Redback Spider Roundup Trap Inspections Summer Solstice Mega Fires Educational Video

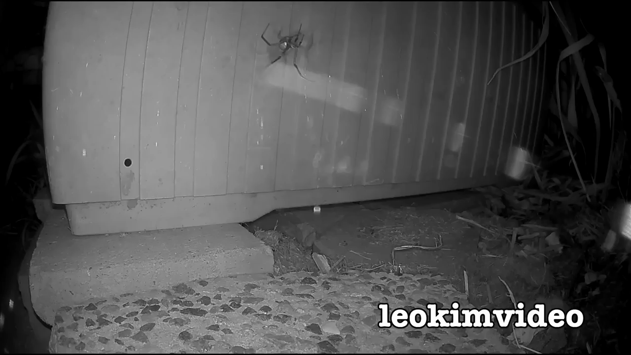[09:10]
I did a whole study here with my Arlo camera of what the spider's up to. It's actually quite fascinating watching what was going on in the middle of the night. And I think it's time to nab this spider.